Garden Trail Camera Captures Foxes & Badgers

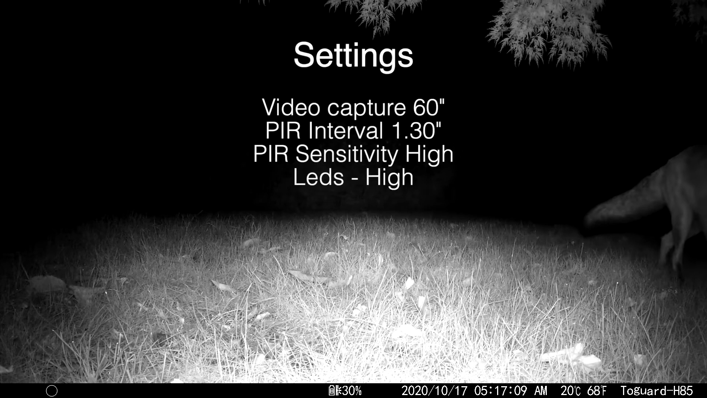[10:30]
Quite often I've noticed the subject is already in the frame and about to leave when the camera has decided to initiate capture. Actuation is quoted at just 0.3 seconds for release time, but that may just be for stills only.